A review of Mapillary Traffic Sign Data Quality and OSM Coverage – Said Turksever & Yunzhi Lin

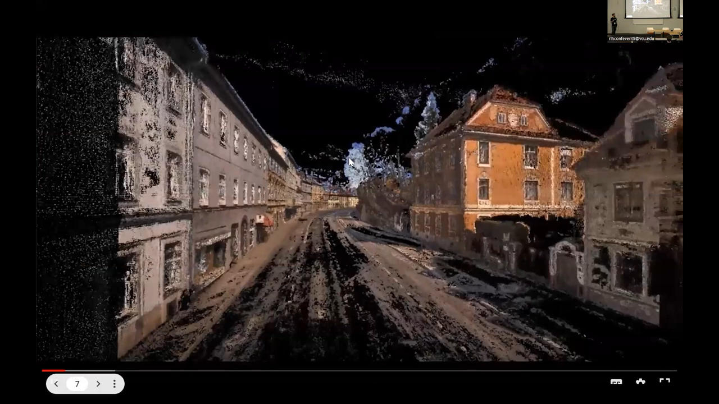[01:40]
And once the imagery will be uploaded to Mapillary, so as I mentioned that we run semantic segmentation to understand each of the object of the each image,
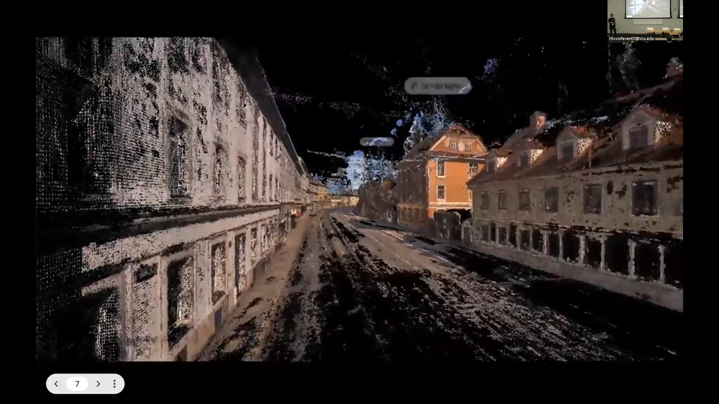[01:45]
and then also generating 3D model from the structure from motion.
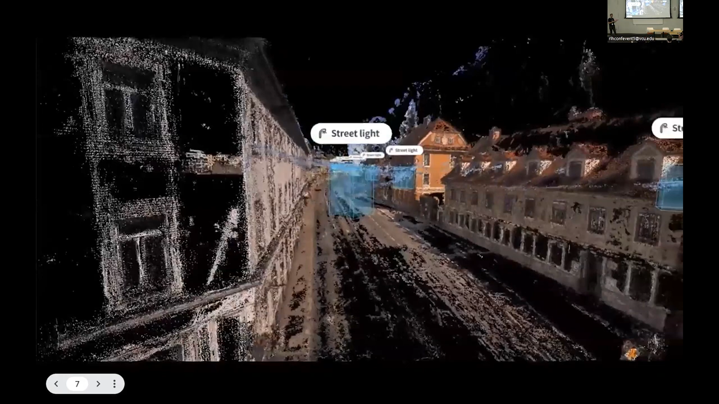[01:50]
And then after that, we are positioning each object on the 3D model.